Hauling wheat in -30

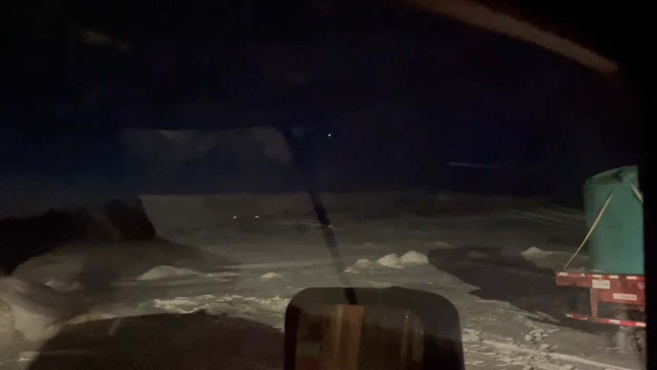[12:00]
enough that light over my mirror that's mercury so i don't know how this video or this part of the